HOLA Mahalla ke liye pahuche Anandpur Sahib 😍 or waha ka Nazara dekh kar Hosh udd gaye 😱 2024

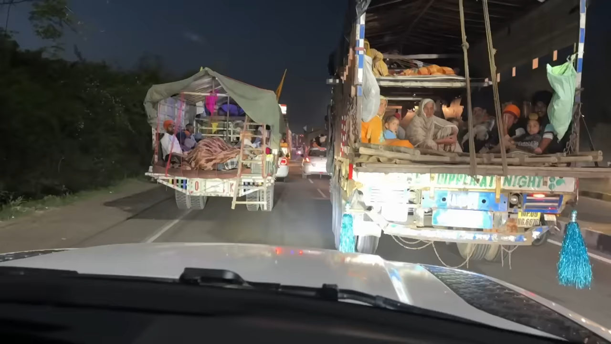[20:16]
अभी गुरुद्वारा यहाँ से करीबन करीबन 9.5 किलोमीटर है और लंबा चौड़ा जाम लगा हुआ है,
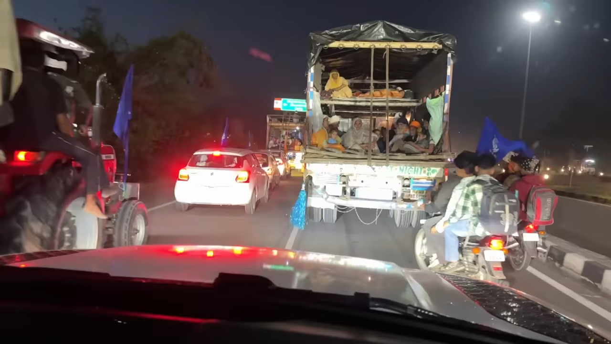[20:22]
ट्रैक्टर ही ट्रैक्टर है, बाइकें ही बाइकें हैं और बहुत दूर दूर से लोग आते हैं होला मल्ला मनाने के लिए ना। लो जी स्वागत है आपका आनंदपुर साहिब में।
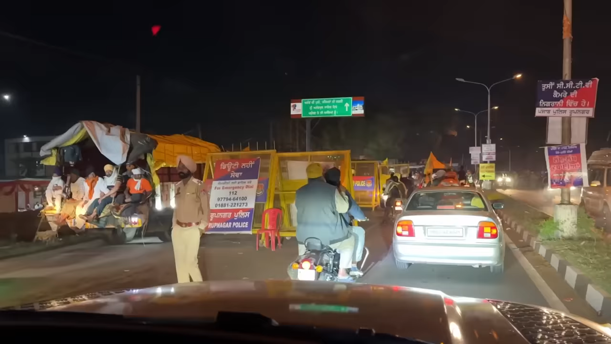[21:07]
पुलिस ही पुलिस है, बैरिकेड्स ही बैरिकेड्स है।